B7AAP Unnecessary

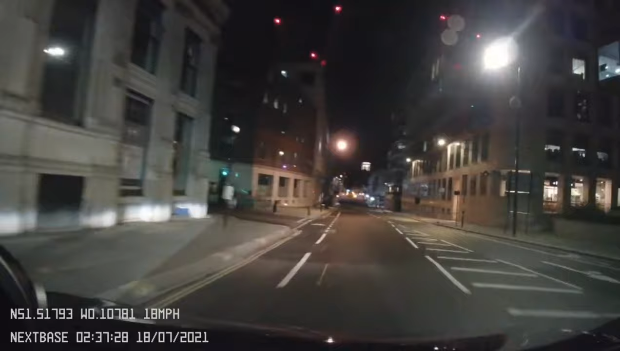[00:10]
b7 aap what was that about let me see he did uh get the number put again b7 aap it's only a three series
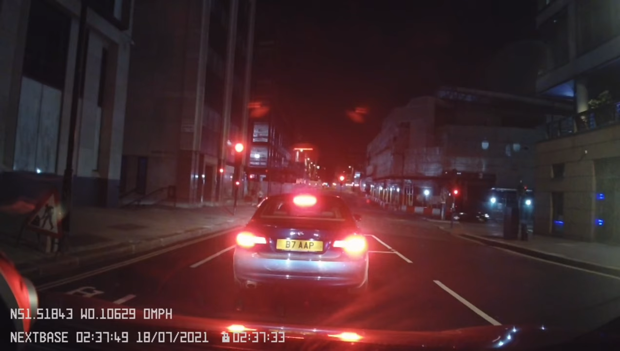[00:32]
nice three series man it looks like a customized looks like a 13 taper not even that it's older model probably